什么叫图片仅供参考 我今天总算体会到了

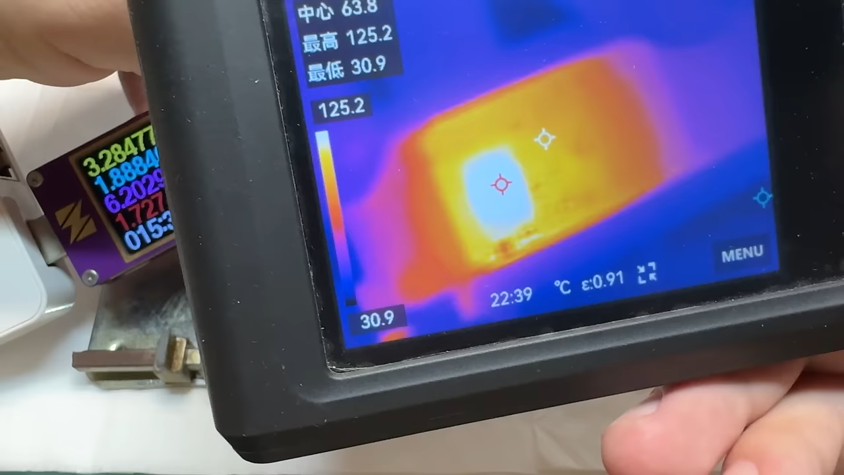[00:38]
On screen: spot 63.8°C, max 125.2°C, min 30.9°C, scale top 125.2°C, scale bottom 30.9°C
主控估计是不能要了最高温度可以达到130度